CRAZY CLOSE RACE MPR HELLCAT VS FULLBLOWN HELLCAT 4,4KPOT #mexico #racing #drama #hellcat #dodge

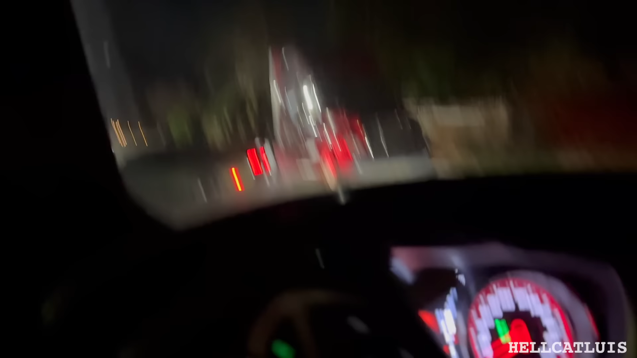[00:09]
But this green Challenger that you guys are seeing right here, my bad, my windshield is dirty.
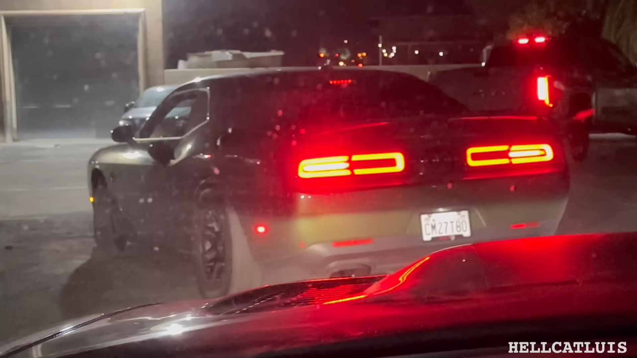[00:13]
But that green Challenger you guys are watching right there is actually going to be racing tonight against a Charger Hellcat. It's a full-blown car, if I'm sure. I'm not sure if they maybe turned switch tuners.
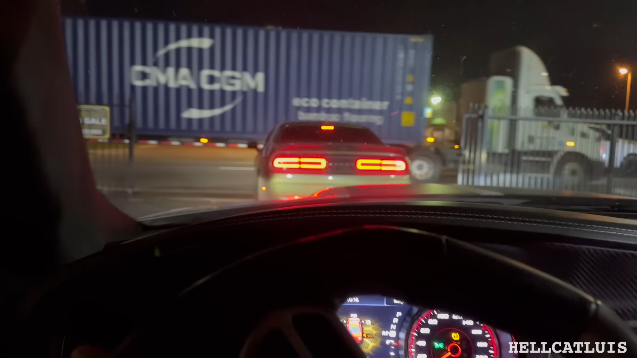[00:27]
But this is an NPR Hellcat. Look, he got his headers on already. That boy. But he's going to be racing in a full-blown performance Hellcat Charger. We're actually on our way to the meetup spot right now. We just gutted the car, so that car, we just completely gutted it.
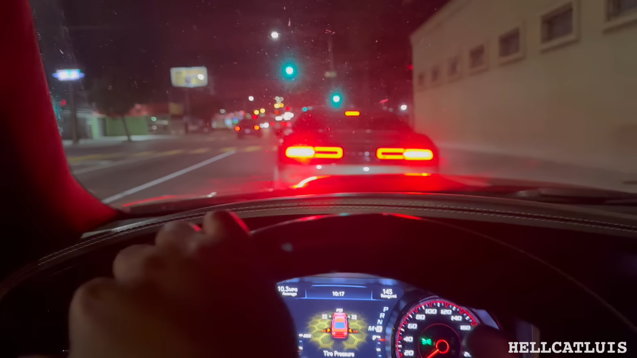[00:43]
We probably got about half an hour drive to the actual spot in Mexico where we're going to race at. So when we pull up there, I'll give you guys a quick little update. He might do some test passes right now. So I'm going to try to record the test passes if I can. All right, guys, we just pulled up right now. They're about to discuss rules already. I guess they got a dip in a little bit, so they're trying to get this in and out.